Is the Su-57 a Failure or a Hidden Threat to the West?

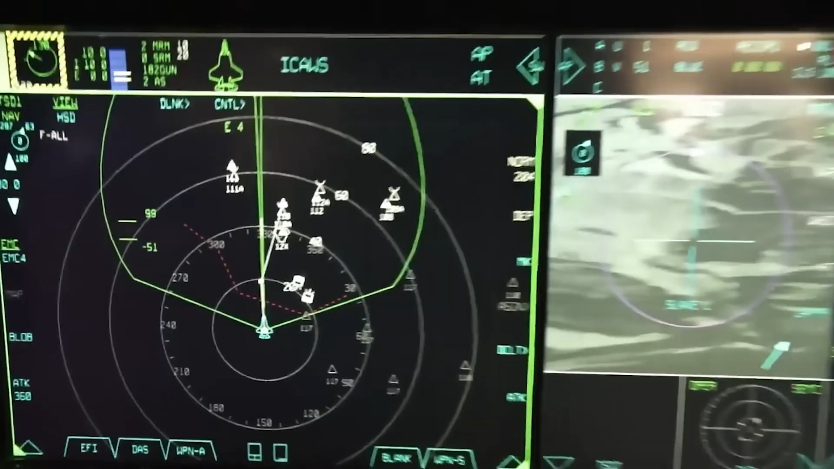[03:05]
an extremely sensitive radar and sensor suite capable of detecting targets up to 400 kilometers away,
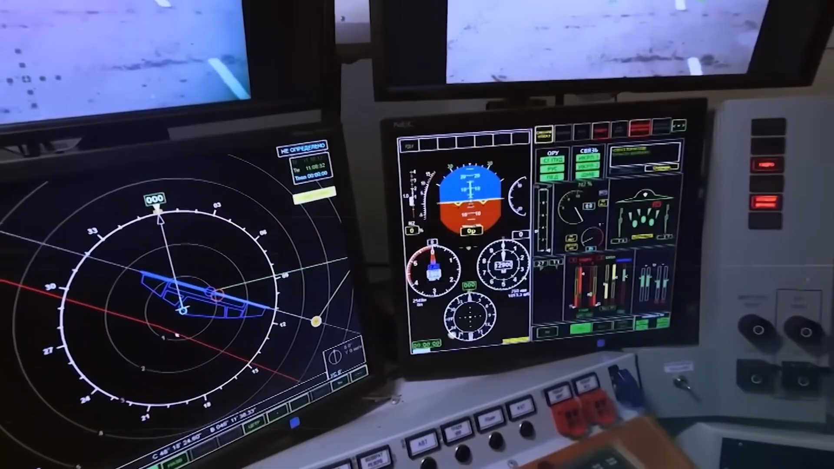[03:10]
tracking 40 targets simultaneously, and engaging 16 targets at once.